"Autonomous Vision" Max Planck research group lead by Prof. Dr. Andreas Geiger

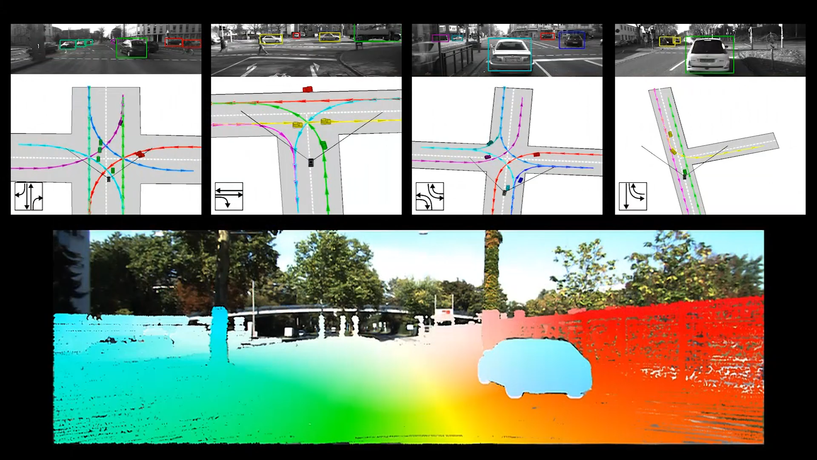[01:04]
So for example, self-driving cars need to perceive the environment in
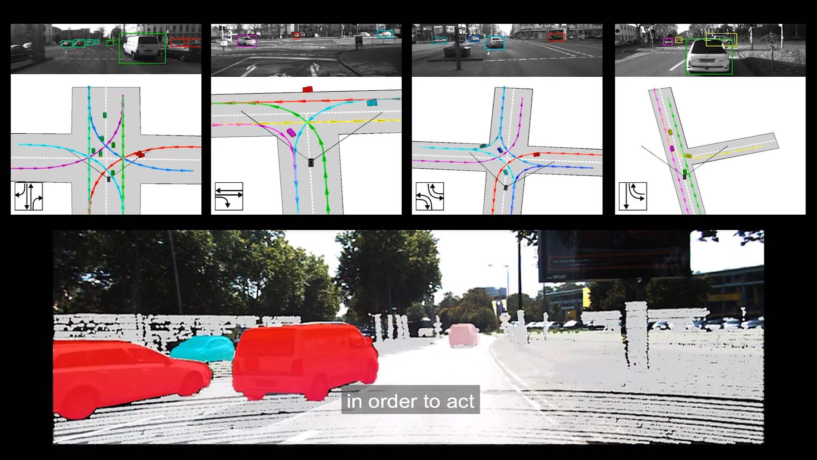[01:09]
order to act and the difficulty comes from the fact that the machine only observes 2D images of the 3D environment and needs to fill in this missing information.
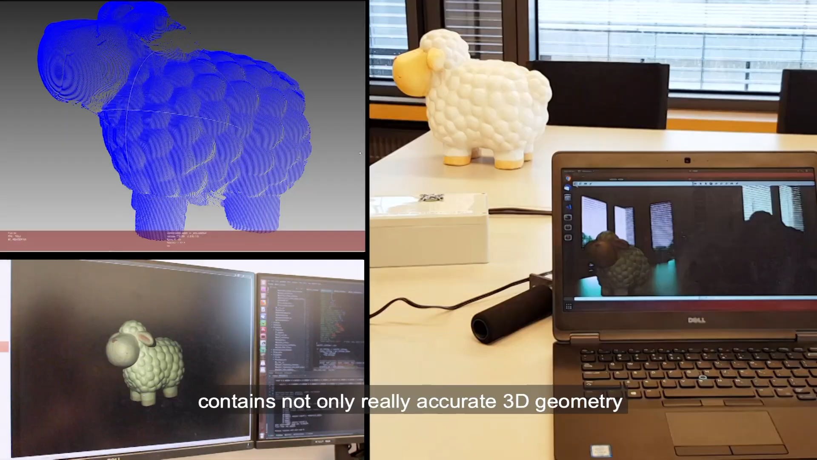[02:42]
really accurate 3D geometry of the scene scanned,